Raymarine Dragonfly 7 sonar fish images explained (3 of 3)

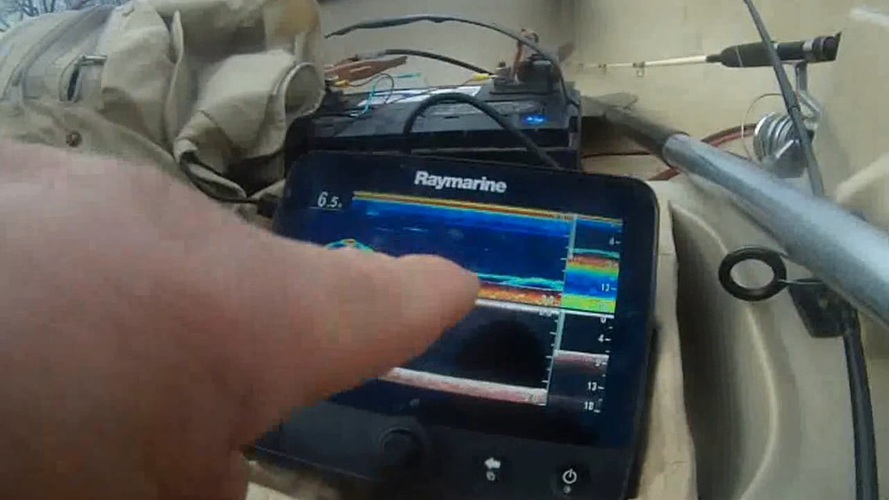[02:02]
Fish. All at the bottom, 7 feet deep. All at the bottom, this is fish.
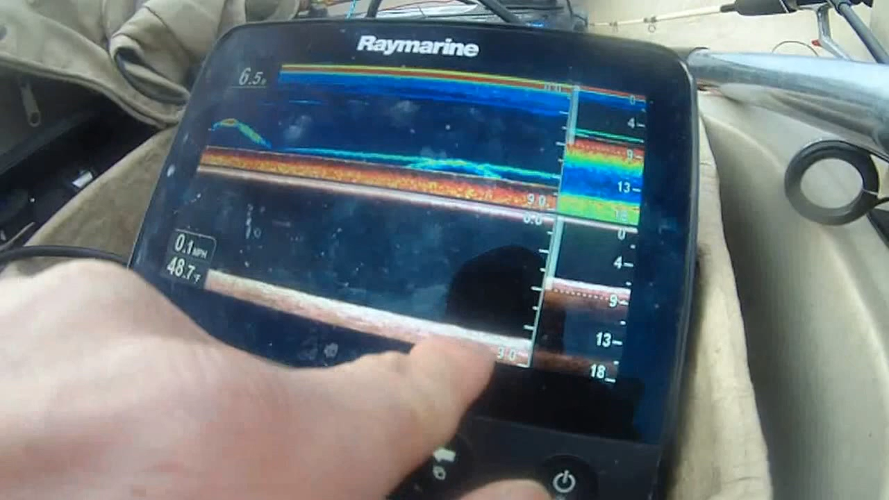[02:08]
On screen: speed 0.1 mph
You know? The down vision does not look good, man. The down vision does not look good because, yeah. Because it doesn't show anything in the down vision.
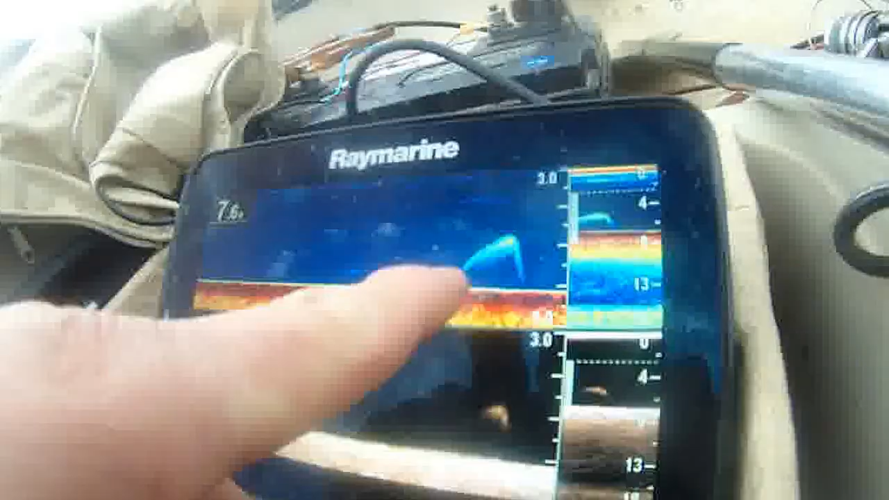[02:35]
At about 5 feet, that's a big fish.
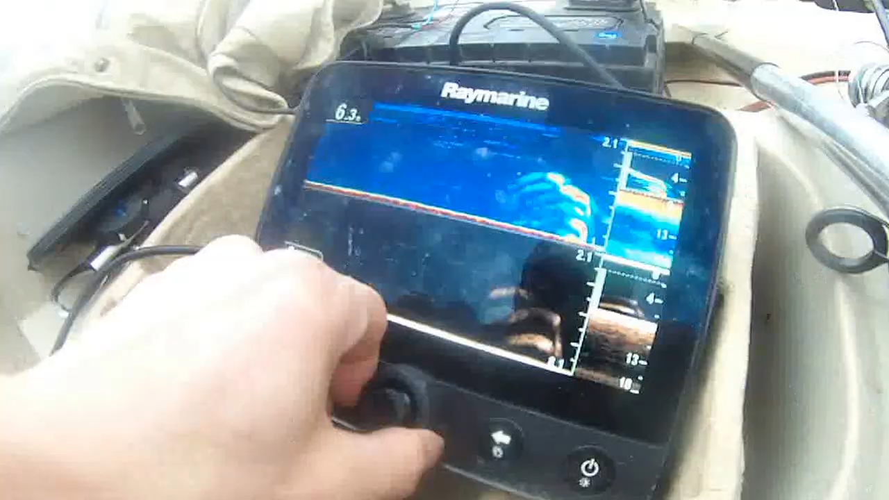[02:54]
Right now, holy cow, so many fish.
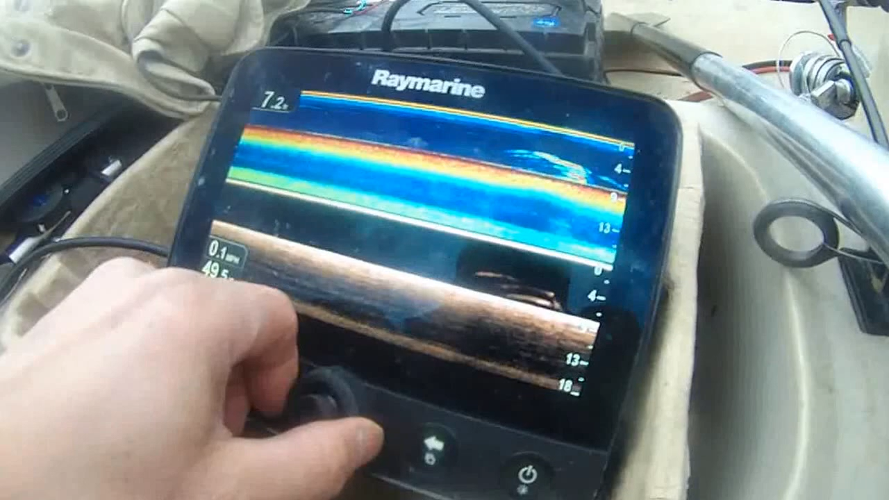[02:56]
So many fish, look. Holy cow.
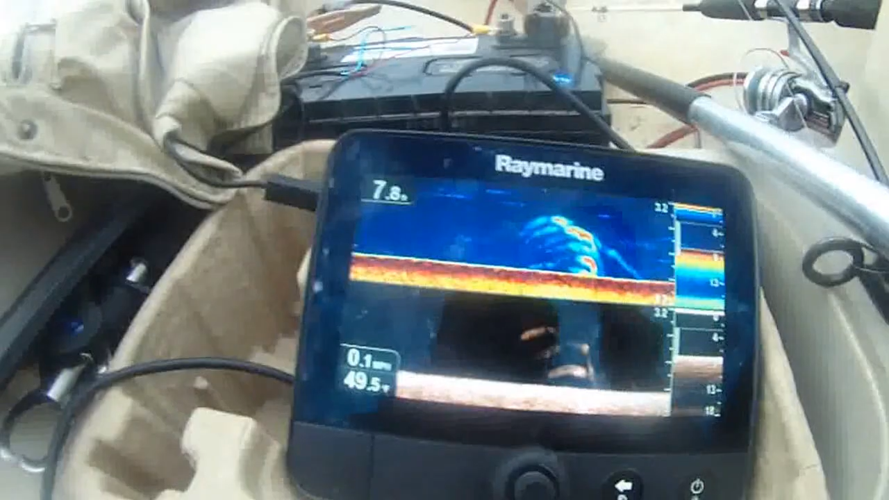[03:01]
On screen: speed 0.1 mph
Right here, underneath. 1, 2, 3, 4, 5.
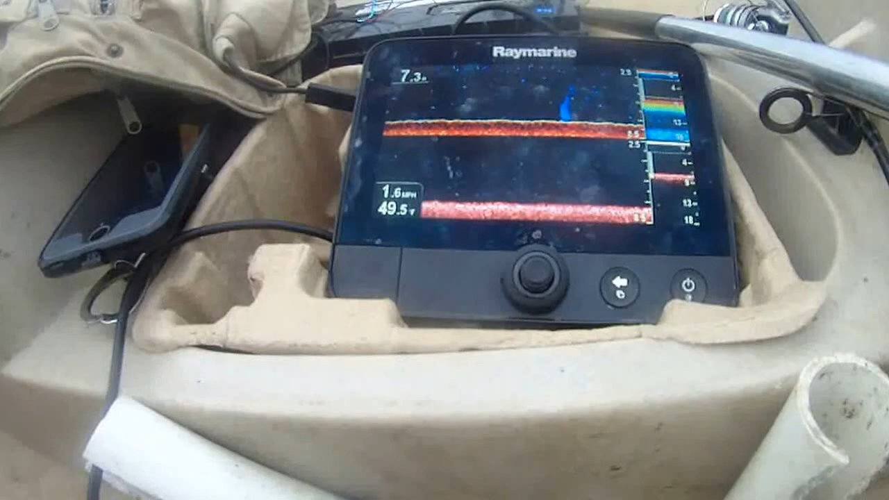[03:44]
On screen: speed 1.6 mph
You see, the water temperature is now 49.5 degrees, and there is some bait fish here, I think. I'll try to see if I can get fish.
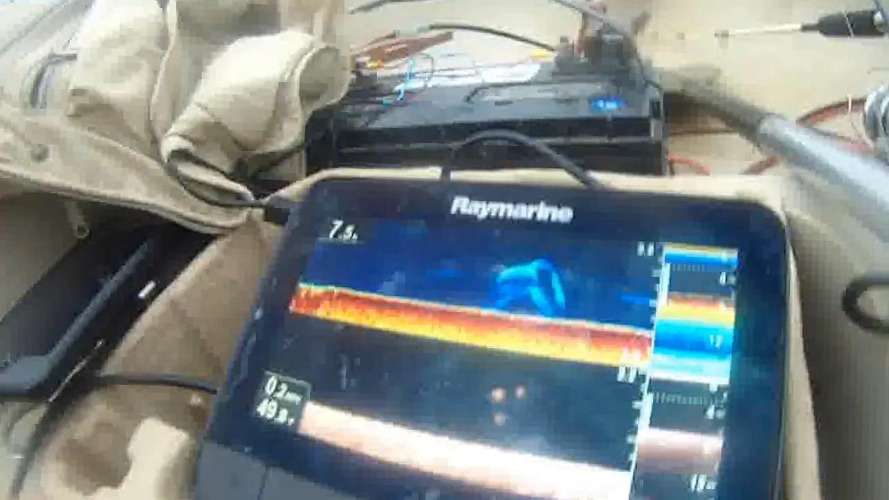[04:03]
This old fish. Fish right underneath me now. Three fish.
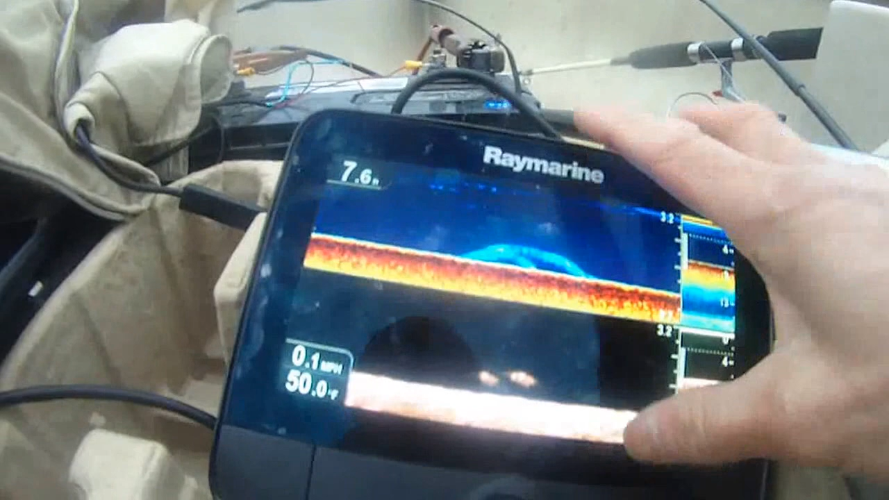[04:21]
On screen: water 50.0°F, speed 0.1 mph
Sonar now. You can see them, it's pretty big.
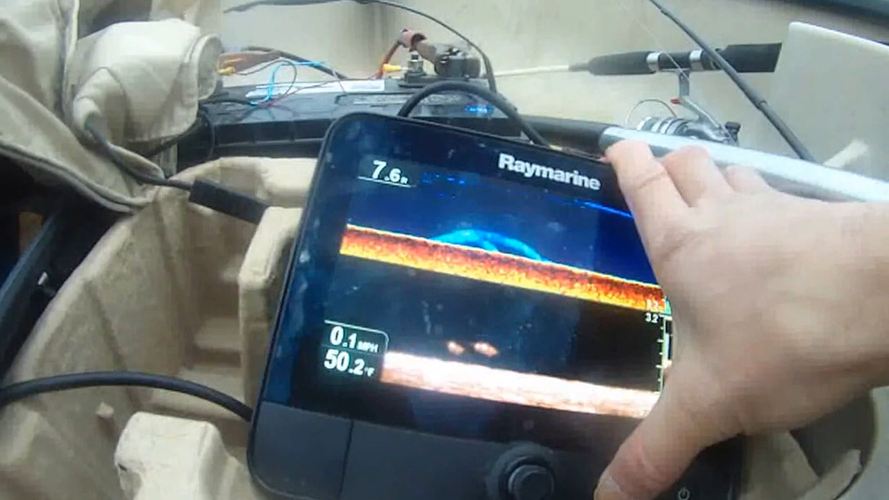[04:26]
On screen: speed 0.1 mph
About 7.6 feet at the bottom.
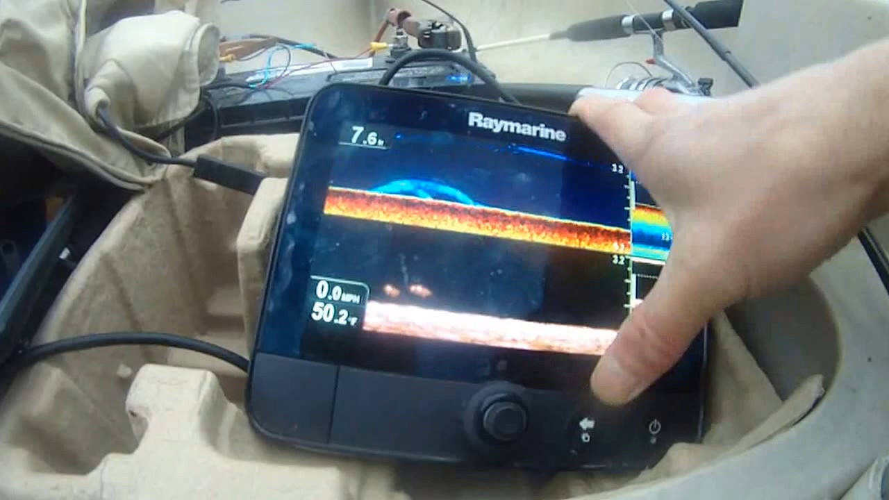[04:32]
On screen: depth 7.6 ft, water 50.2°F, speed 0.0 mph
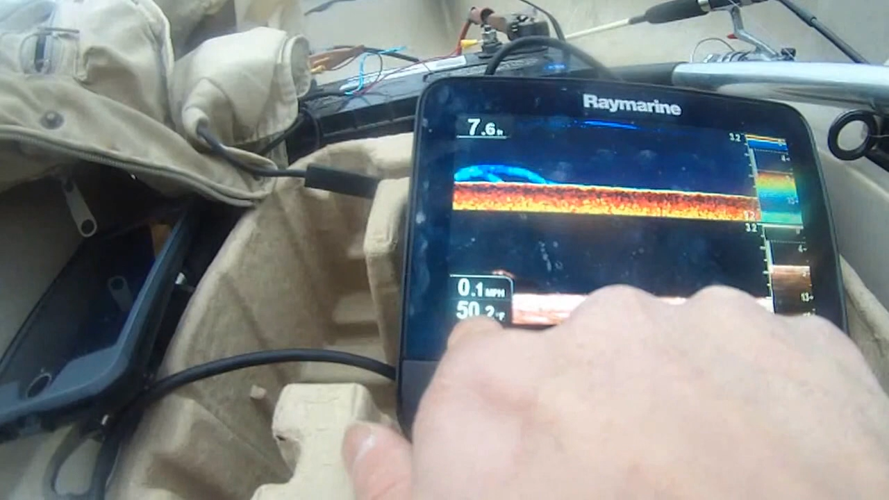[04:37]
On screen: speed 0.1 mph
This is 50 degrees, 50.2 degrees now.